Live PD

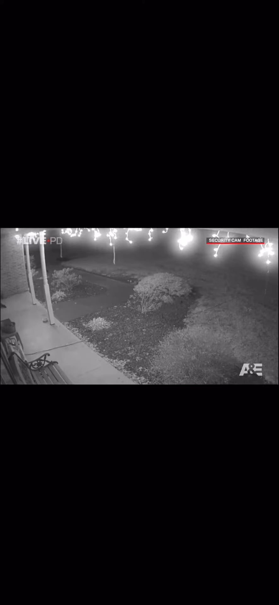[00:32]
Apparently, he's been staking out this home for quite a while. Careful not to arouse suspicion, he saunters over to the cat bowl and takes a few sips of water. And then, when he's absolutely, positively certain the coast is clear, he makes his move. Package in hand, or in this case, snout, the porch pirate, makes a clean getaway. Now, let's take a good look at this fella.